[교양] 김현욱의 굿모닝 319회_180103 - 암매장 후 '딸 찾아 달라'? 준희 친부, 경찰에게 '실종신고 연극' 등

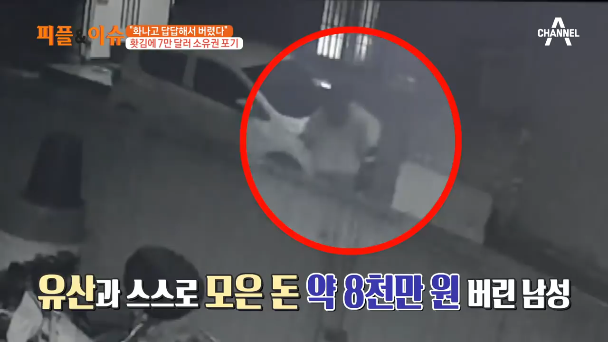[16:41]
이게 7만 2천 달러 정도가 되는데 원화로는 한 8천만 원 정도가 되죠. 네. 지금 보면은 이렇게 그냥 보십시오. 예. 네. 아. 네, 해놓고 이제 가버렸어요. 그리고 이제 유유히 사라집니다. 아, 이거 좀 버리고? 네. 이 사람이 그러니까 주인이네요. 네, 주위 저렇게 뿌리고 이제 사라지고요. 그러고부터 약 한 시간 반쯤 후에 이제 고시생들이 많잖아요. 예. 고시생이 저걸 지나가다가 저것들을 이제 보게 된 거죠. 달러니까 눈에 확 들어오잖아요. 지금 이제 버리고 있는 것이고. 예. 그래서 이제 그거를 주신 다음에 이 고시생도 약간의 고민이 있었겠죠.